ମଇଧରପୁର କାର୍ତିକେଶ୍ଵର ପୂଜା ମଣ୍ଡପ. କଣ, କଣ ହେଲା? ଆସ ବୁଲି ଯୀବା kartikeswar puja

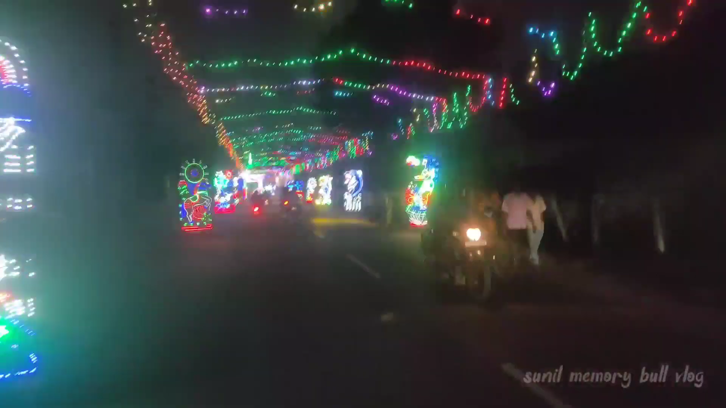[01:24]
ବହୁତ ବଡ଼ ମାର୍କେଟ, ଏପଟେ ଏଇ ଯାଙ୍ଗେ ହେଇଛି, ସେପଟେ ବି ପେଟ୍ରୋଲ ପମ୍ପ ଯାଙ୍ଗେ ବି ହେଇଛି।
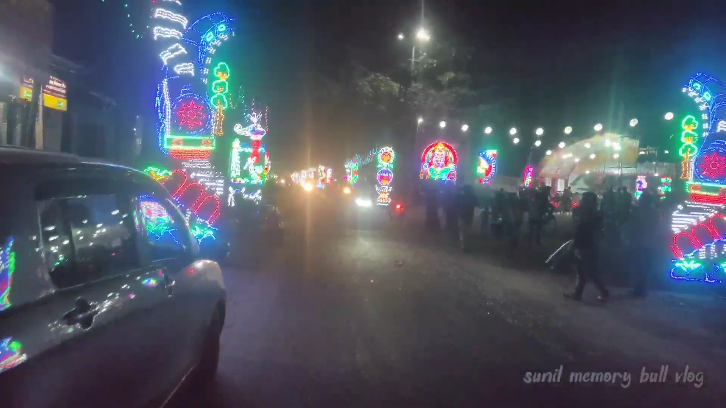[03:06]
ତ ଆମେ ଯିବା ବର୍ତ୍ତମାନ ରାଇଟ୍ ସାଇଡ଼୍କୁ, ଯେଉଁ ସଜା ସିଆଡ଼େ ଆଉ ନାହିଁ, ସିଆଡ଼େ ଖାଲି ଲାଇଟ୍ ମରା ହେଇଛି, ରାଇଟ୍ ସାଇଡ଼୍ ପଟେ ଯିବା।